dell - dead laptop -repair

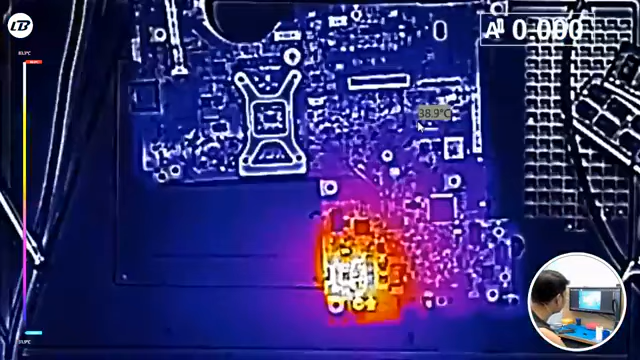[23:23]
तो ये हीट कितना है अभी चेक कर लूँ मैं. लगभग ये 70-80 डिग्री के आसपास हीट है और तो
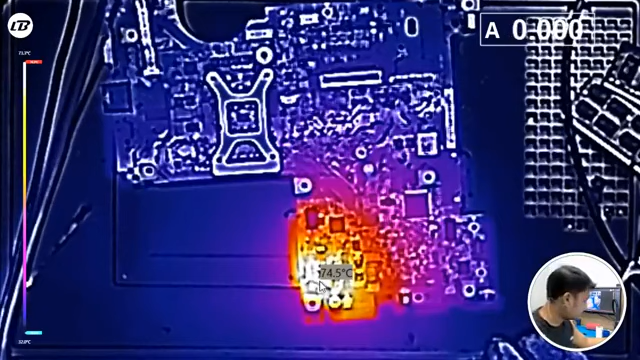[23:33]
On screen: spot 74.5°C
इसको थोड़ा सा कूल होने देता हूँ क्योंकि पूरा हीट होने होने जब रहता है कोई भी कंपनी तो प्रॉपर फंक्शन नहीं करता है. तो कोई इशू नहीं. लीला की थैंक यू फॉर वॉचिंग मी.
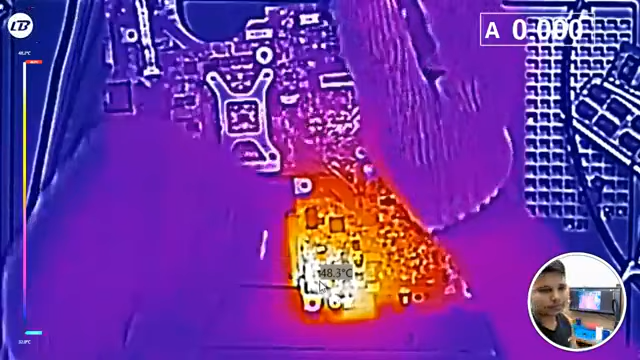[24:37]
Okay. So यहाँ पे अब ये कितना हीटअप है, 33 डिग्री,
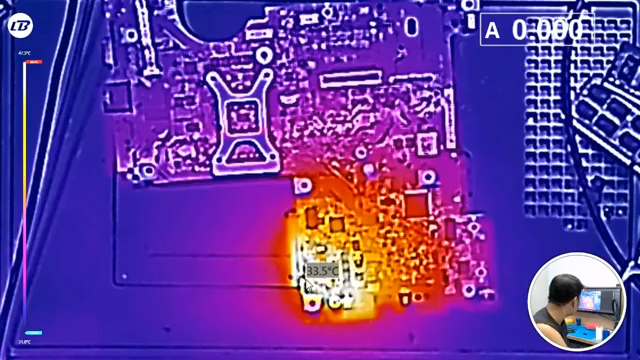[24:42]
On screen: spot 33.5°C
49 और थोड़ा सा वेट कर लूँ मैं क्योंकि ये स्टैंड बाई सेक्शन है और यहाँ रिक्स लेना नहीं है.
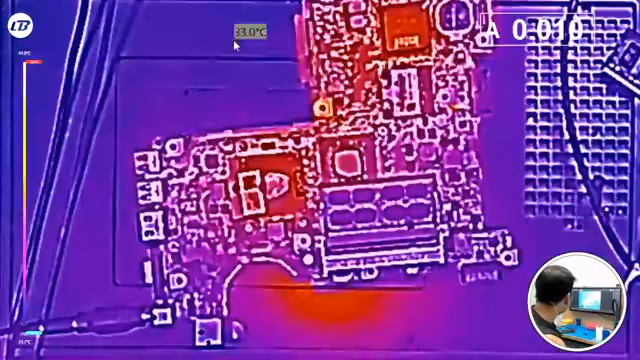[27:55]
उससे पता चल जाएगा कि इसमें डिस्प्ले है या नहीं है.
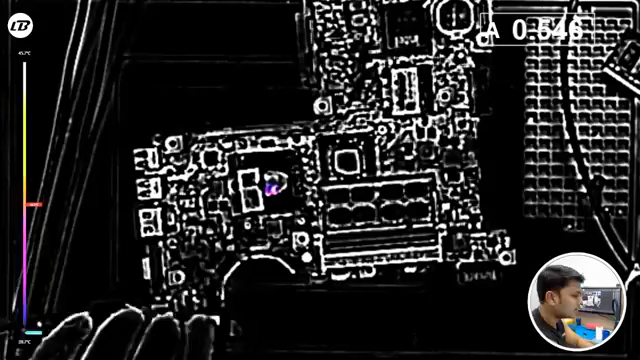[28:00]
तो आई थिंक ये है सीपीयू का लोकेशन 46 डिग्री, और ये साउथ ब्रिज, ये नॉर्थ ब्रिज.
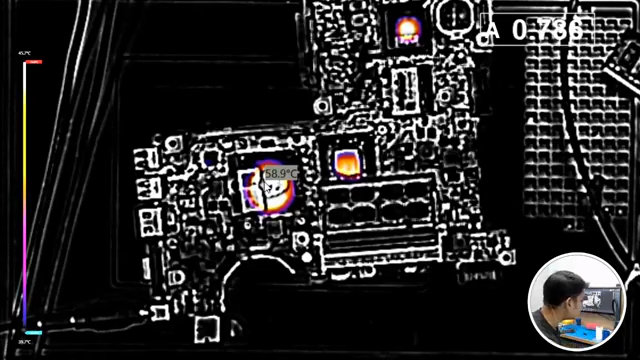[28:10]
On screen: spot 58.9°C
अब ये 55, 56, 58, यानी कि इसमें डिस्प्ले आ चुका है और एम्पियर भी कुछ 700 के आसपास ले चुका है. ये अब फर्स्ट ट्रिगर में ऑफ हो जा रहा है.